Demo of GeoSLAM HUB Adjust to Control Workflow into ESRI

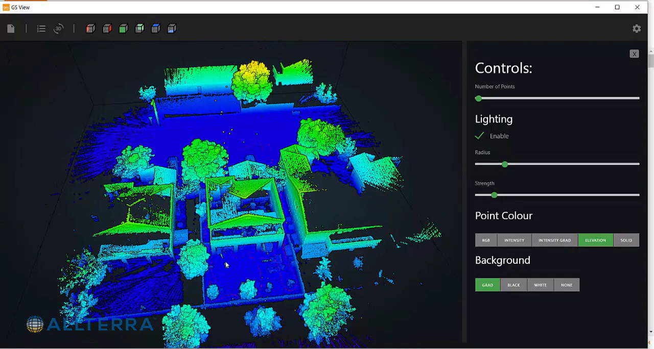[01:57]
And then, of course, note where the GNSS control points are.
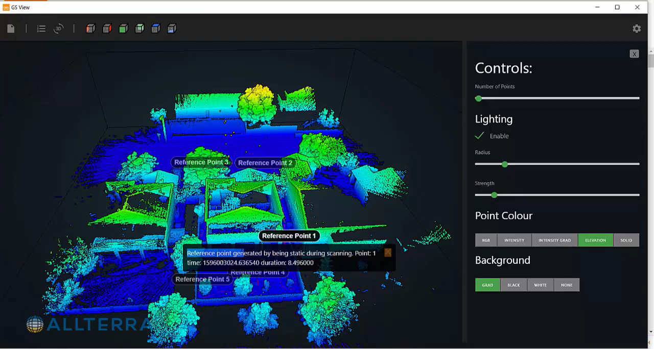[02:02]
So I'm just taking a mental note here. And I'm actually writing down that reference point four is control point one. Reference point five is control point two.
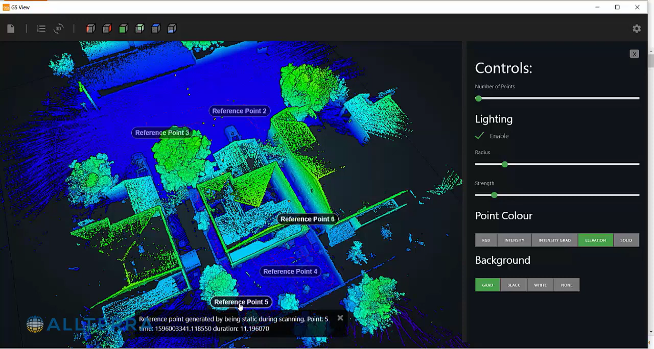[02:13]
And so on and so forth.
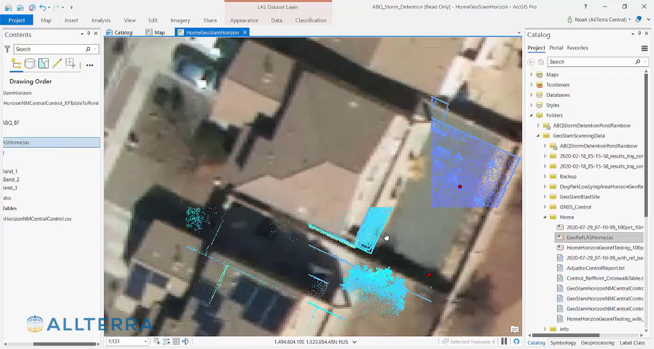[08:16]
We could increase the density of the point cloud here as well,
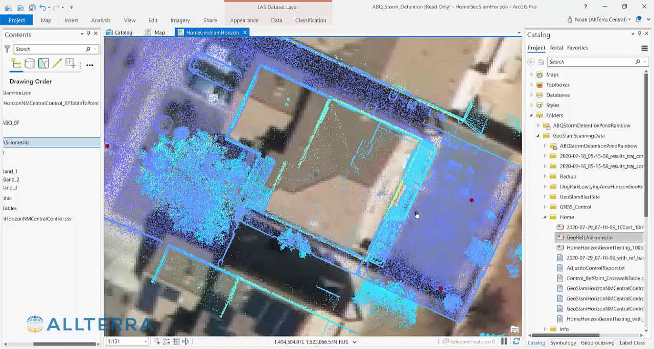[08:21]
but for now we're just going to keep the default. And you can see that things are lining up pretty well with the imagery. Keep in mind that the imagery, you know,
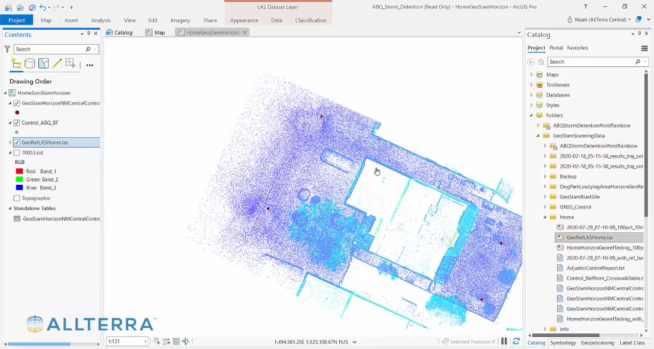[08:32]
has the angle of the sun is going to affect where the actual walls are, right?
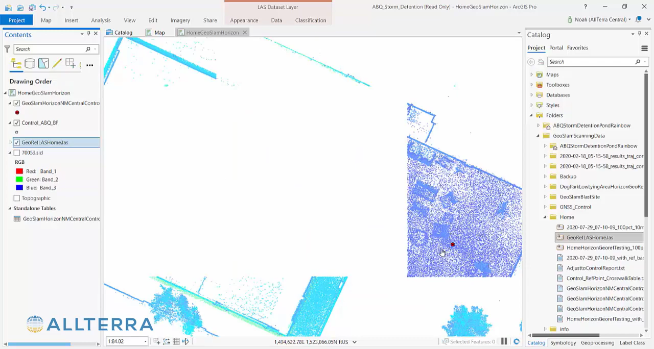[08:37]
So the point cloud itself is going to be more accurate in this case than the imagery or the topographic background. And so here we have a pretty good picture of the outside of my house. And of course we could scan the inside and then merge those together because this is already geo-referenced.